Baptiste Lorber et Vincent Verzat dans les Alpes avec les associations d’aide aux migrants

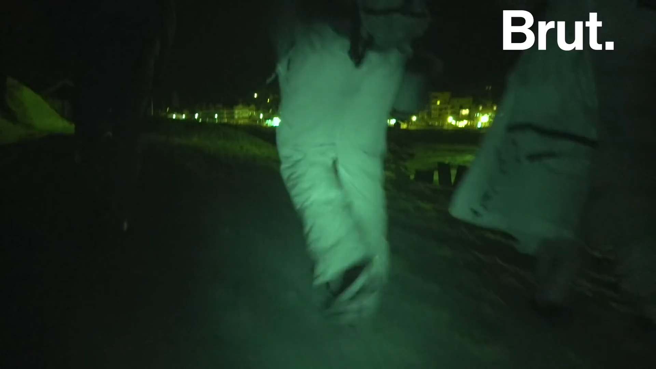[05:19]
Ouais, ça fait quelques heures là déjà qu'on balade dans la montagne.